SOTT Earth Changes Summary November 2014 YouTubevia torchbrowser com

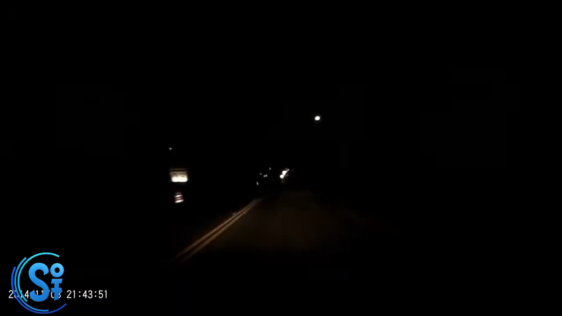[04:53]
Received at least 150 reports of a bright fireball zipping across the horizon from Houston to Dallas and down to San Antonio.
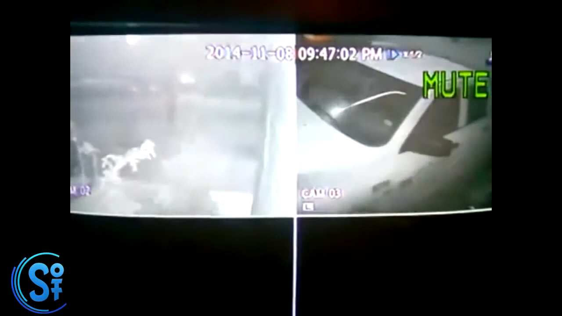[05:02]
The feeding frenzy off the coast of